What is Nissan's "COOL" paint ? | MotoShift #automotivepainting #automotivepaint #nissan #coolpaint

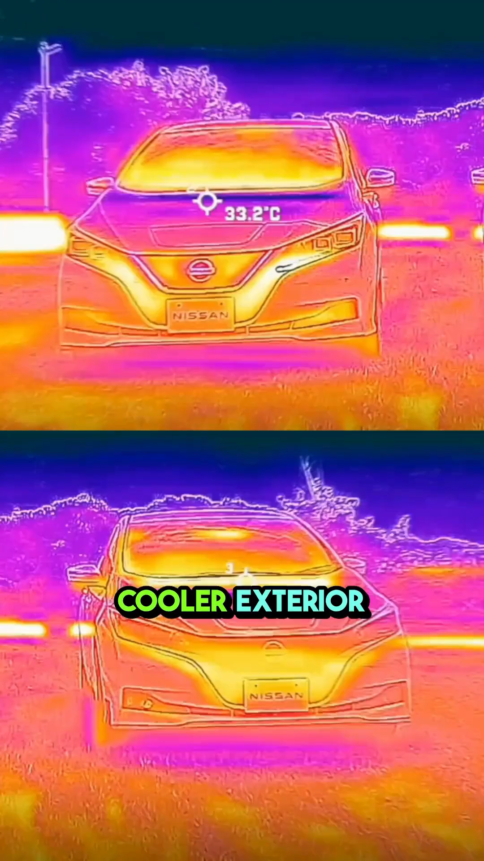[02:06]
On screen: spot 33.2°C
This cool paint could deliver up to 12 degree Celsius cooler exterior surfaces and reduce cabin temperature by 5 degree Celsius compared to traditional automotive paint.